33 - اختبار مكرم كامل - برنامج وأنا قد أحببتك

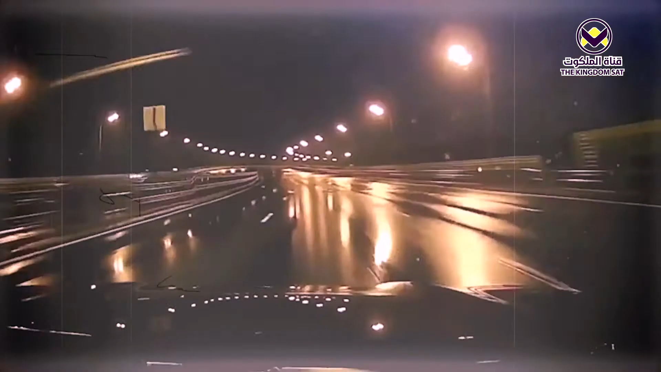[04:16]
بعد ما فتح فوجئنا أن العربية تروح متدبسة في الحجر الخرسانة اللي ارتفاعه متر ده، والحجر